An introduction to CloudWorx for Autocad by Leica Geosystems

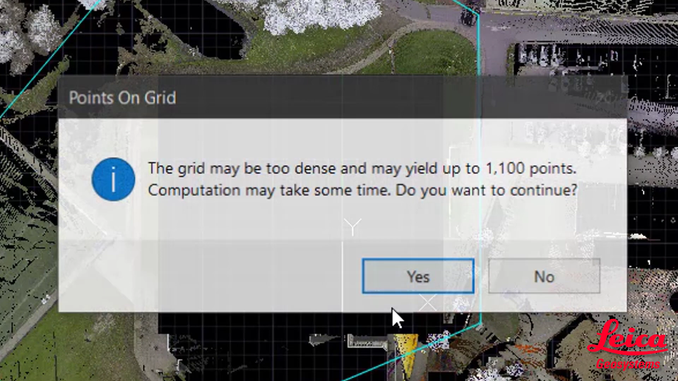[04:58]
but actually it's a very very fast operation so we're just going to press ok and this is showing real time that
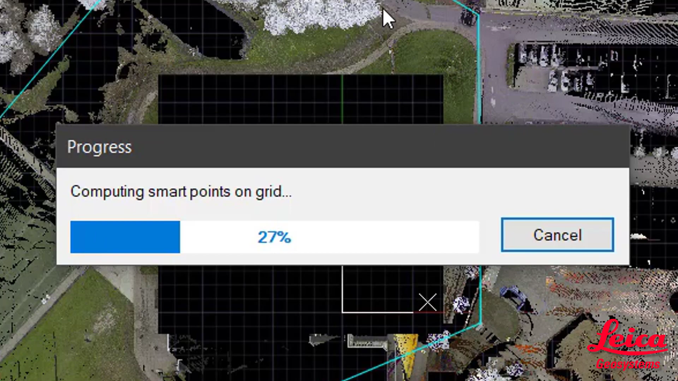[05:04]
computation of all those points on the grid and what we can do then is obviously once we've finished the operation is just turn off the point cloud and you'll see that the points will have penetrated through those
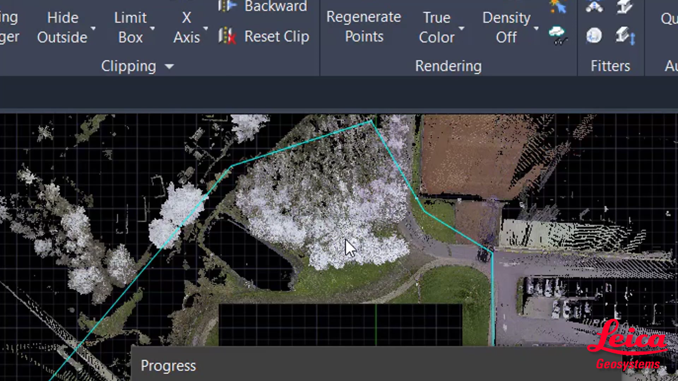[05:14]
areas of foliage to give us the lowest points in those given regions so once that's finished
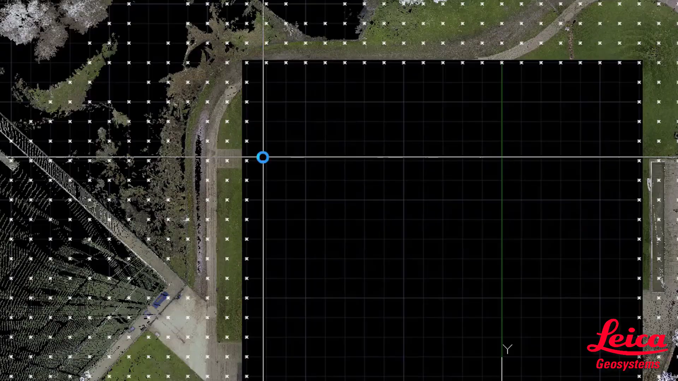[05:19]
there you go that's all again
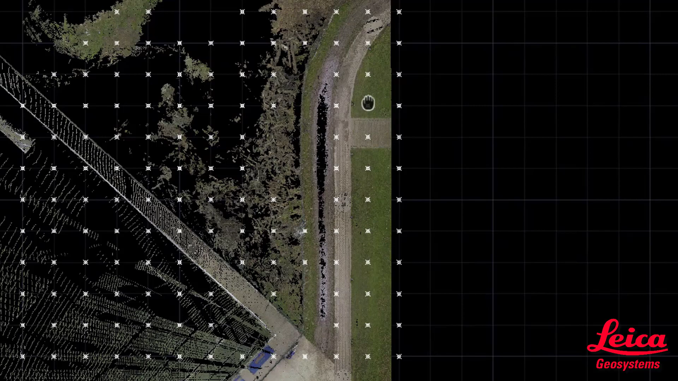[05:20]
real-time operation there's all your Kogo points and if we move around in 3D you can see that they've been placed
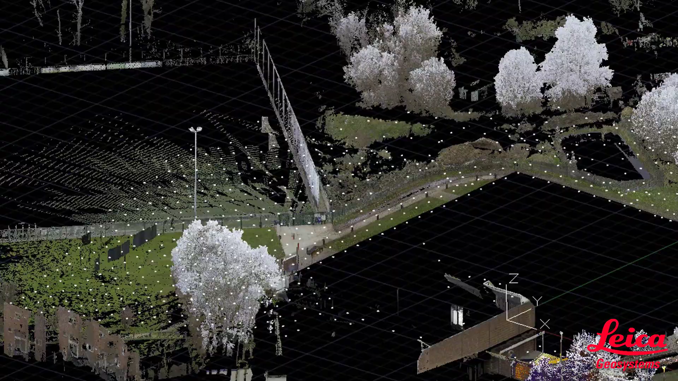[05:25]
in exactly
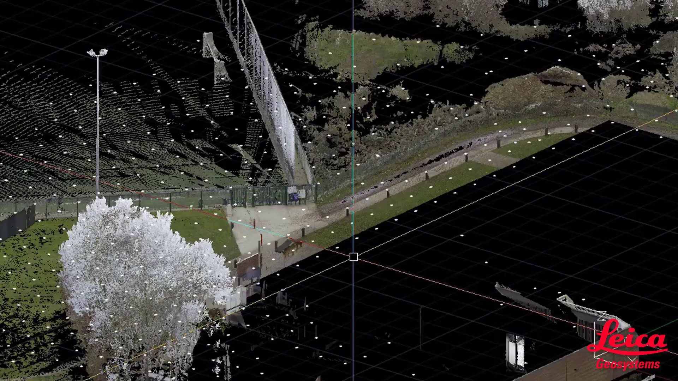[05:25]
the right location and those ones over in the tree area have actually gone through the vegetation as
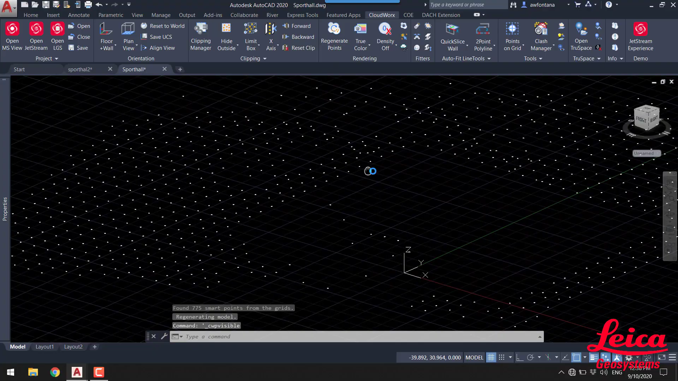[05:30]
I said before so that is just some of the basic functionality within cloudworks for AutoCAD there's a whole heap of fitting tools and smart picking tools within there that you can get used
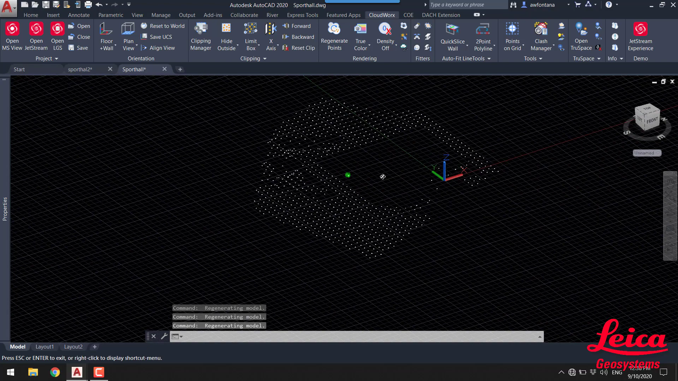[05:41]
to and we'll look at these further in in future sessions and webinars
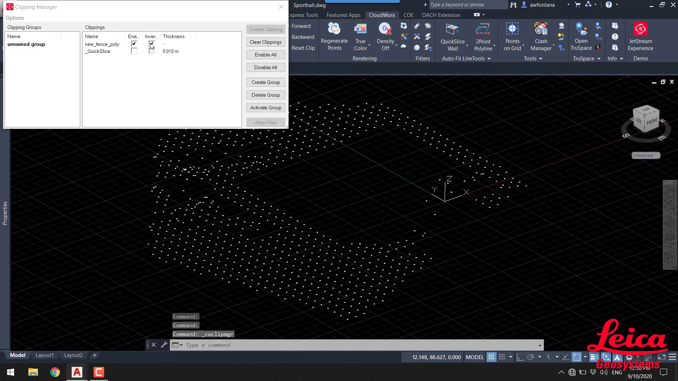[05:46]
but we can now turn that point plug back on and you can see there's our resultant point clouds turn all
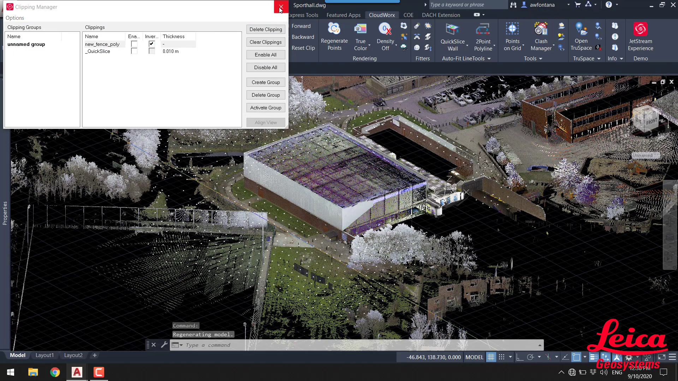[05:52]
the clips off and we're back to our project with our ground floor plan that we've created and also our Kogo points so that is